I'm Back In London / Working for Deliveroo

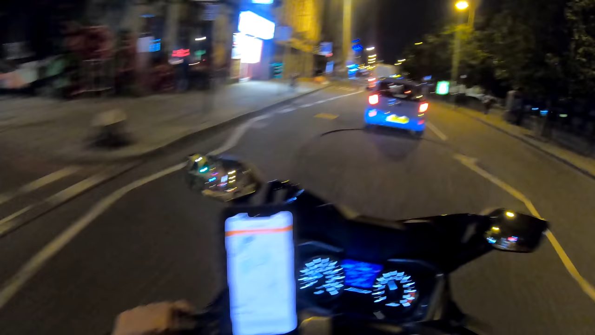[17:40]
So 8 hours, 100 pound I complete, which is good, but I got like good tips. Man's got the tips, chips. I got the chips, got the money. Maybe I'm going for 120 tonight. 120, and that's it until 10 o'clock. 1.5 hour more, then man's going home to edit the video.
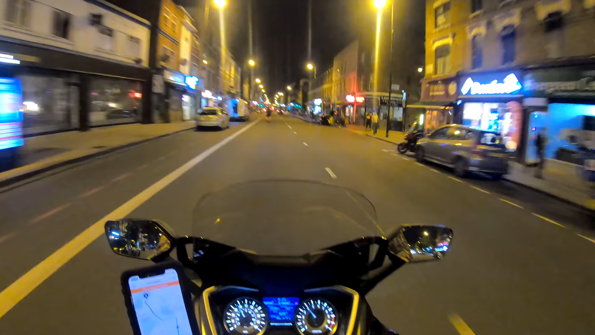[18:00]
Whoa, man's passing me by, huh? Even with the tips, I can't reach you.
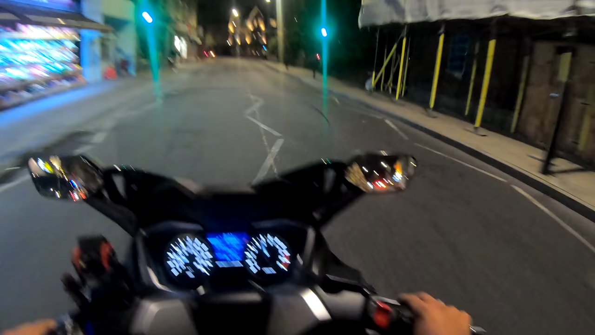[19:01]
Cat in the middle of the street. What's going on tonight, man? Tonight is like something's going on. My phone broke down. Oh, yeah, yeah. Long day today.